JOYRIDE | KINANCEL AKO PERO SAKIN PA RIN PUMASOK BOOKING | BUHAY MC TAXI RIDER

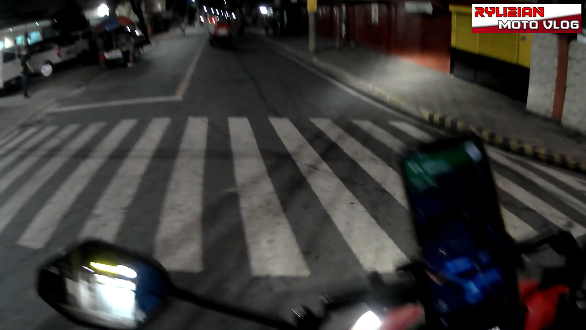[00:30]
Abang bumabaybay tayo sa kalsada Pinasokan tayo ng booking Pipigapin natin mga tropa dito lang sa Balubad Sa Nangka
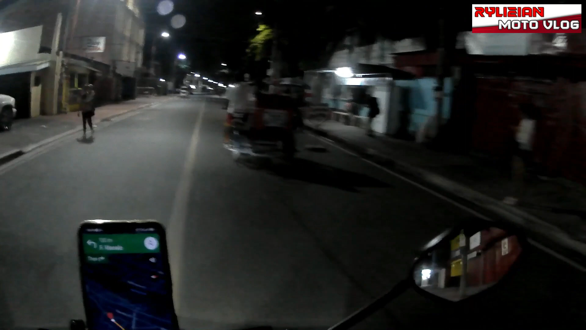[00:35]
Samahan nyo ulit ako mga tropa Sa panibagong araw ng biyay natin kay Joyride Ngayong gabi na to
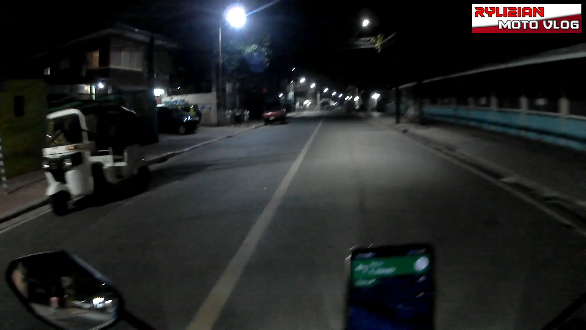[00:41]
Ang oras natin ngayon ay 7.57 na ng gabi Papunta na tayo ngayon mga tropa Sa pick up location ng customer natin Malapit na tayo
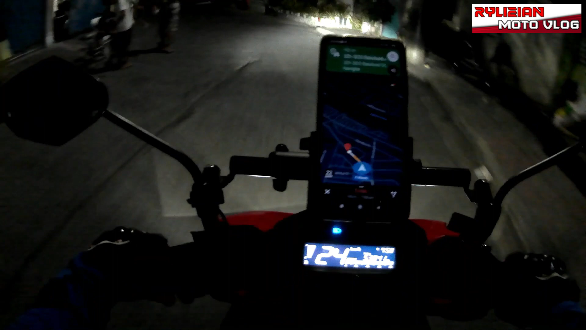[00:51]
Wala yung customer natin mga tropa Iatid natin itong mga tropa sa Virtus North
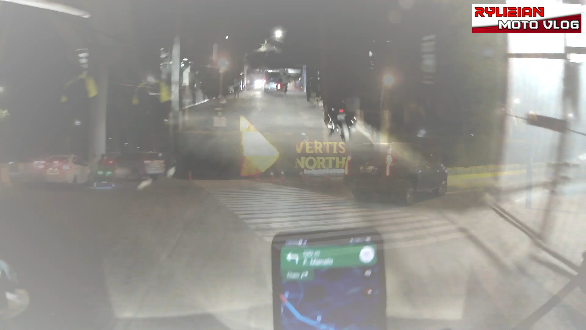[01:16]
Okay mga tropa Nandita na tayo
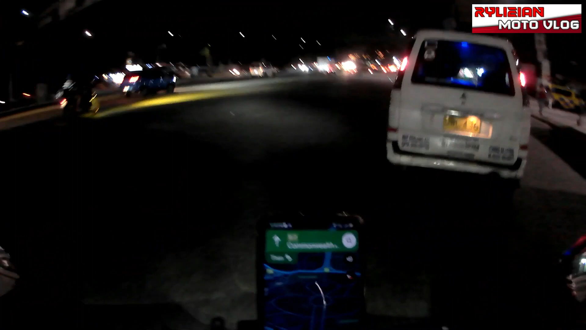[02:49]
Okay mga tropa Na-pick up na natin yung customer natin Giyatid natin doon sa Rovingstone Cybergate Mandaluyong
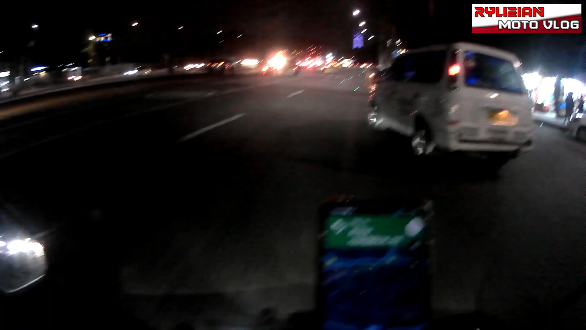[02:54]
Ang kaya ganun mga tropa no? May rider naman doon mismo Sa Exactong lugar Kung sa nag-boxima Kung pa-soberto Pero Ako nasa kabilang kalsada pa Sa akin pumasok yung bus Ang kaya ganun
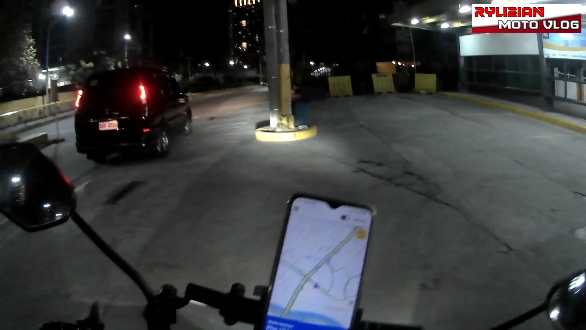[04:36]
pinasokan na rin tayo ng booking dito mga tropa sa Robinson Cybergate Mandaluyo kung saan tayo nagdrop
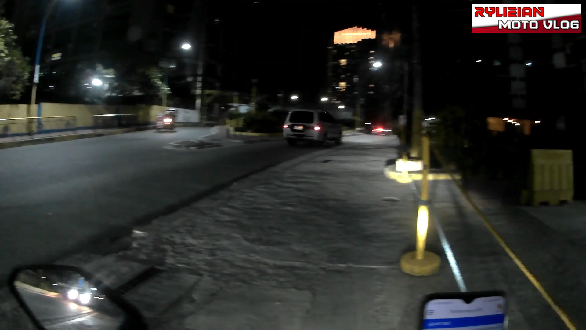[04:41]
malapit lang yung pickup dito mga tropa dyan lang sa bunga 600 meters away lang papunta sa pickup location ng customer so tara punta na natin to okay nandito na tayo kasusarado
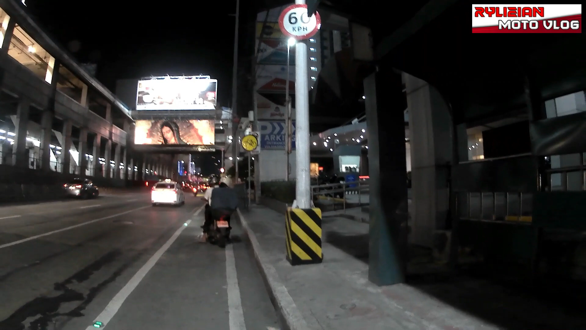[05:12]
dito po ma'am sa may SM Light Mall sa may rating shed
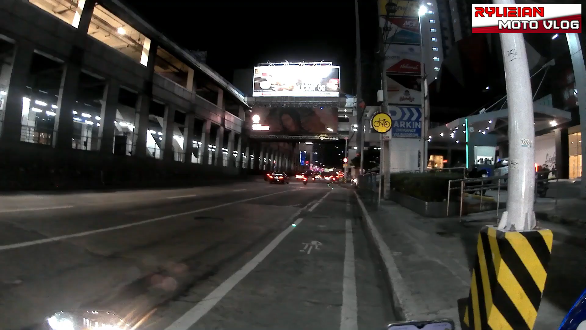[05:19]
mga tropa sa SM Light Mall
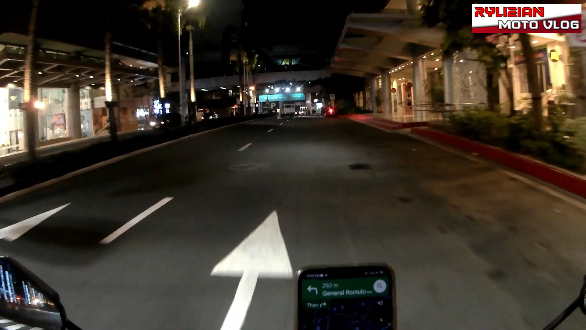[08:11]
Okay mga tropa, na-vick up na natin yung customer natin, papuntang Marikina ito mga tropa,
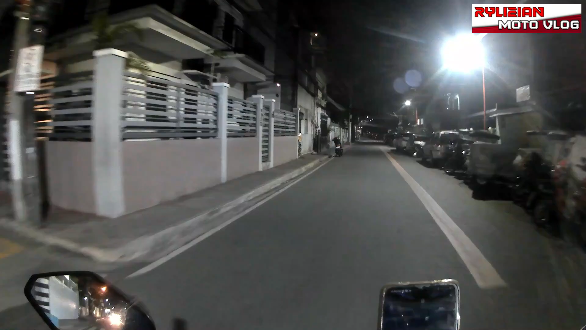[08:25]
Okay, nandito na tayo mga tropa sa drop-up location ng customer natin. Ah, stand ko lang.
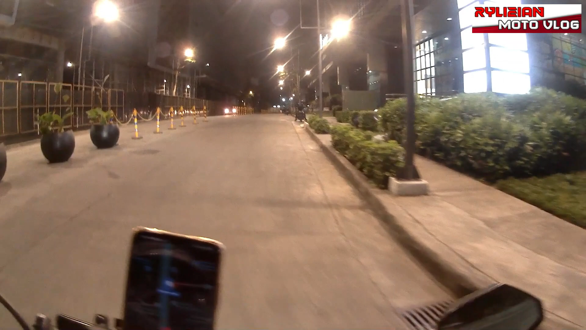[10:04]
nakortin nga tayo mga tropa sa drop-up location ng customer natin.